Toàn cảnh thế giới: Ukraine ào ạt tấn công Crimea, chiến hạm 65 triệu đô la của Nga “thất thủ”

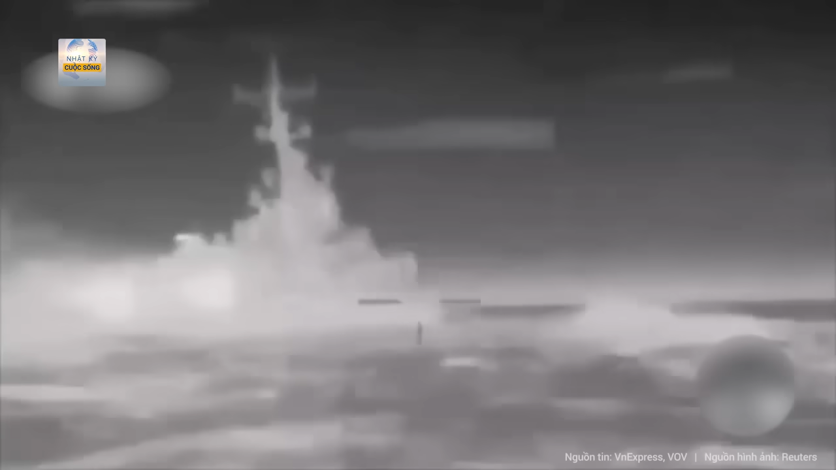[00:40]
Ukraine dùng lượng lớn drone cùng xuông cảm tử tấn công gây hư hại nặng tàu tuần tra Nga cũng như tập kích cầu chiến lược ở Crimea Tổng cục Tình báo quân đội Ukraine GUR ngày 5 tháng 3 cho biết đơn vị đặc nhiệm nhóm 13 của họ đã sử dụng xuông cảm tử không người lái
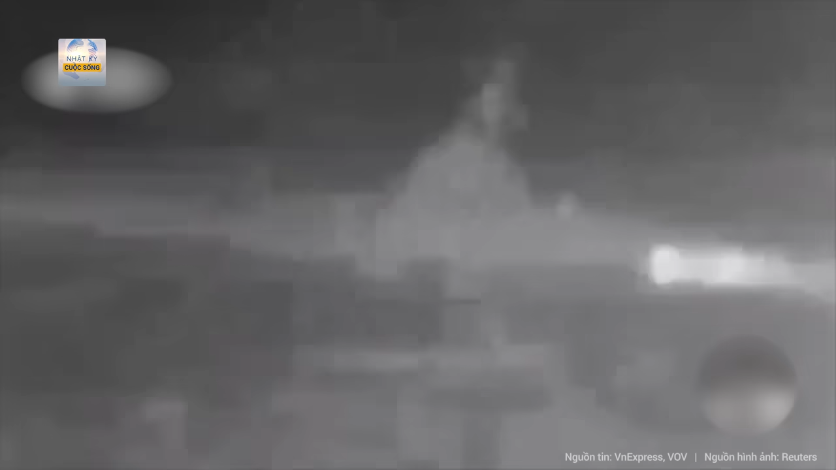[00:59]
USV Magura V-5 tấn công tàu tuần tra Sergei Kotov thuộc hạm đội biển đen của Nga đang hoạt động gần eo biển Kutch ở bán đảo Crimea
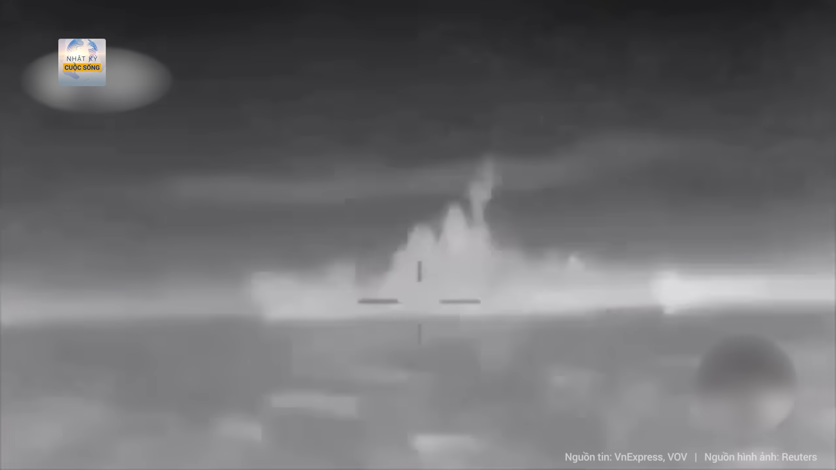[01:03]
GUR cho hay sau đòn tấn công của xuồng Magura V-5 tàu Sergei
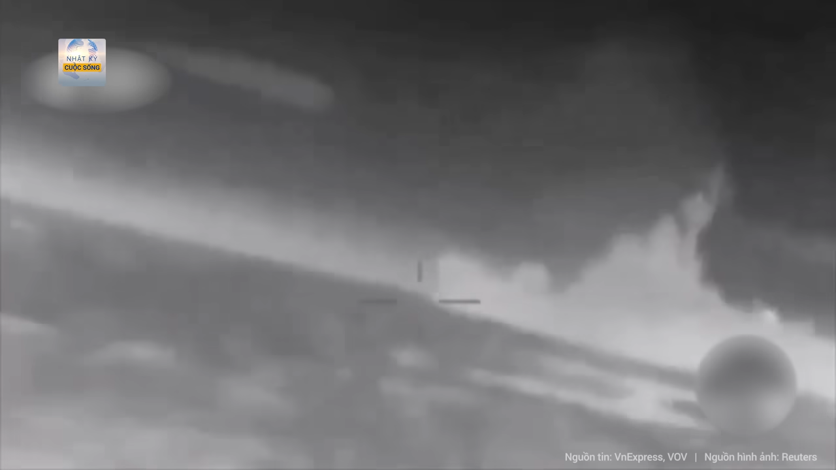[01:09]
Kotov thuộc đề án 22160 bị hư hại phần đuôi cùng hai bên mạng
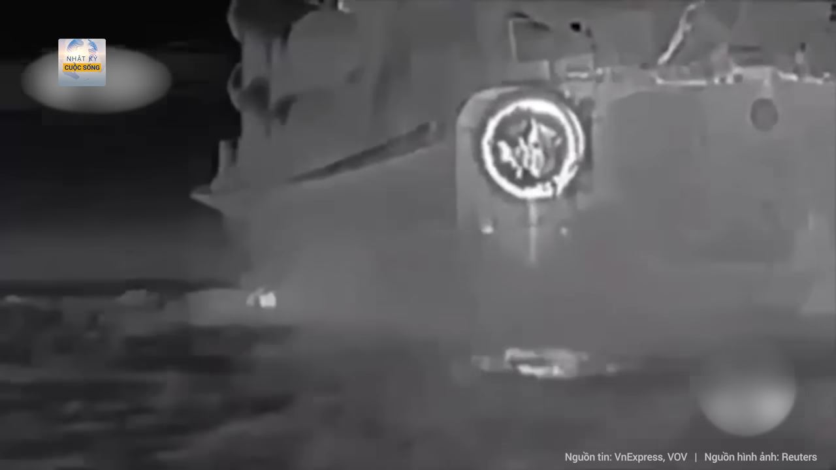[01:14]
Cơ quan này thêm rằng chiến hạng có giá trị khoảng 65 triệu USD Cùng ngày,
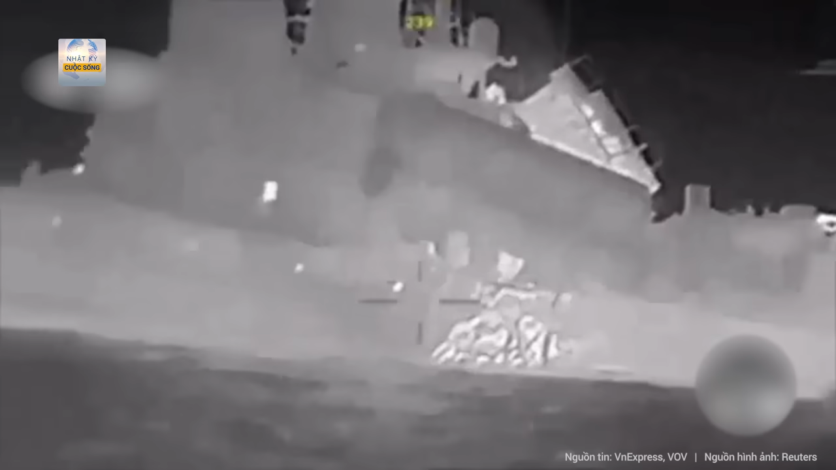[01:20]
một số kênh Telegram quân sự và truyền thông Nga cho biết lực lượng vũ trang Ukraine thực hiện nỗ lực tập kích quy mô lớn nhằm vào bán đảo Crimea dùng máy bay
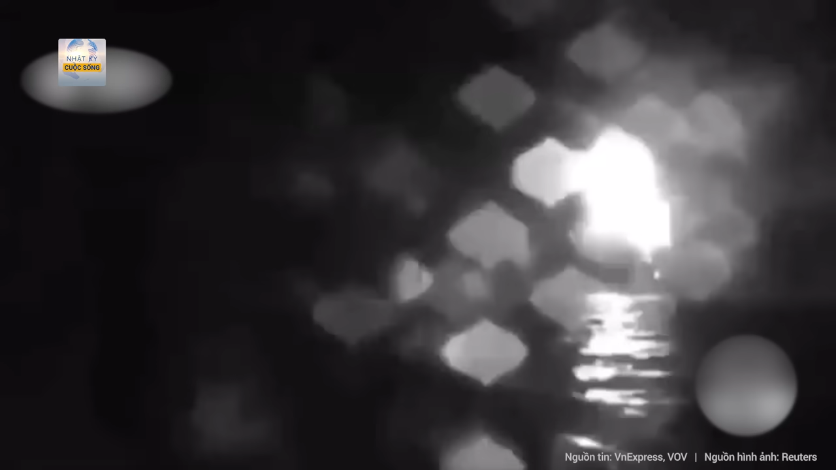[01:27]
không người lái drone nhằm vào mục tiêu trên bộ và xuồng cảm tử tập kích các chiến hạm thuộc hạm đội biển đen
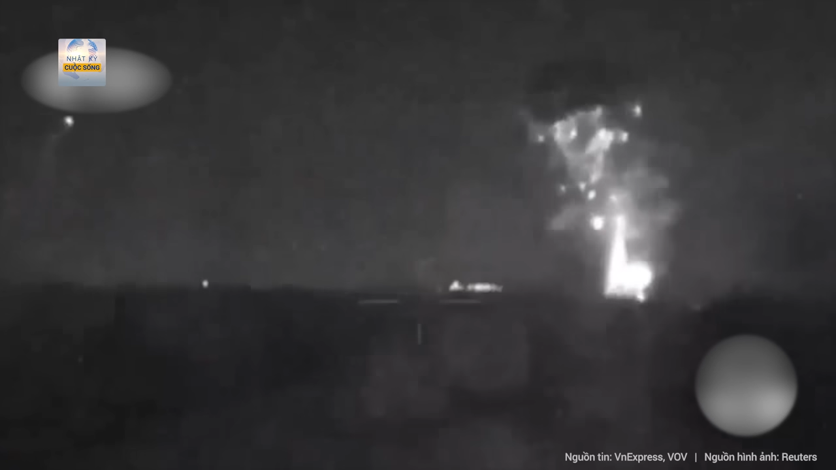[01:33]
Trang Rus Vesna cho biết khoảng một chục xuồng cảm tử đã lao vào tàu tuần tra Sergei Kotov khiến chiến hạm này khó có cơ hội né tránh